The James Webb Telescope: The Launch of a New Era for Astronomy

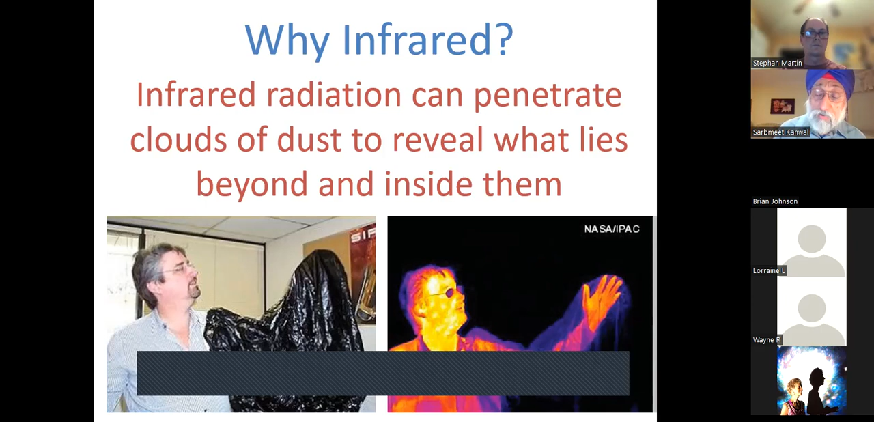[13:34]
And in this little picture, you can see that even if you put your hand underneath this dark plastic, if you take an infrared picture of it, you will be able to see everything inside that dark plastic. And this is very easy to see and appreciate how important it is.